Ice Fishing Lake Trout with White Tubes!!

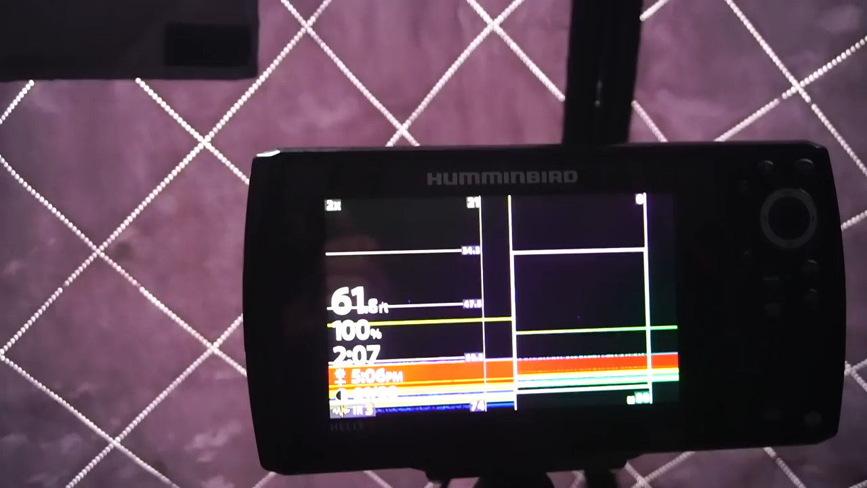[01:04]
feet right now that right there is my white tube i'm rocking the shimono sedona combo i'm actually really really hot happy with these
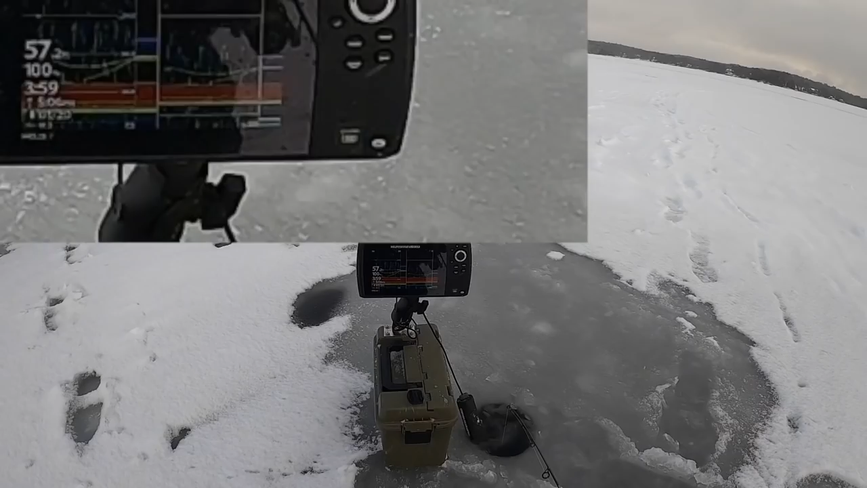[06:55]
oh oh oh oh oh yes yes yes yeah it's a bigger one yeah you gotta do what you gotta do so he came off bottom came up and choked it